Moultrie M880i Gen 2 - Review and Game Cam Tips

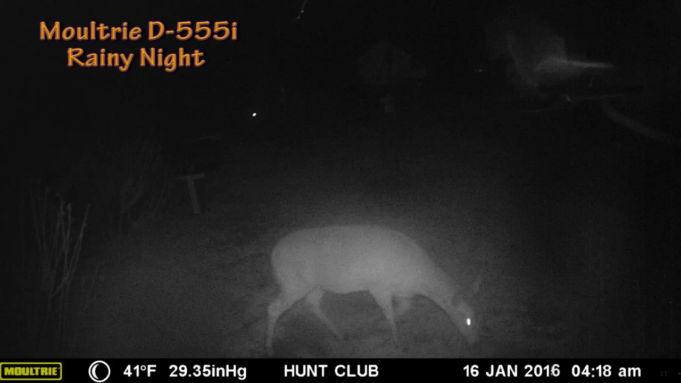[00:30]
This shot a couple weeks ago, but mostly I'm probably going to get some raccoons and squirrels. Give you a good idea of the sharpness of the image.
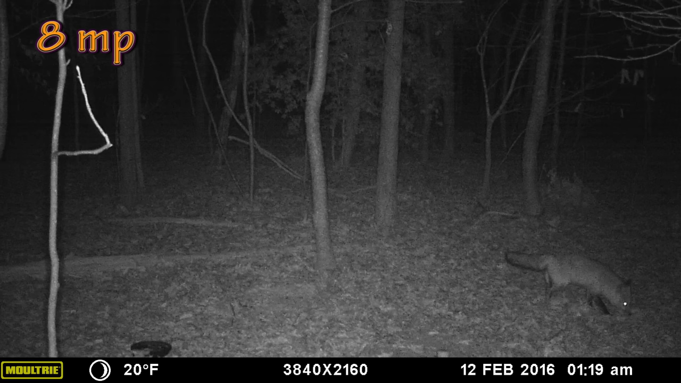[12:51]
Nighttime picture with the fox in there. And it's looking pretty good for pretty good clarity for at night. Of course, you're going to get black and white. Here we go down to the 4 megapixel.
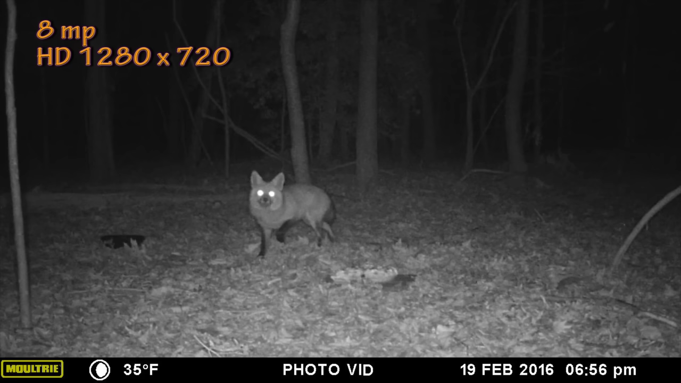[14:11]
He's interested. But as foxes are, they're going to be cautious. They don't know if it's a trap or not. And it's not. It's just some free food for him. One 8 meg photo. Pretty good quality on that. And then here he is later. 1130 at night. Looking over at the camera. There is nothing there. There's nothing that he could be looking at in that direction. Except for the camera. So he still wants to come in and check that pie out. I know the next morning half of it was gone.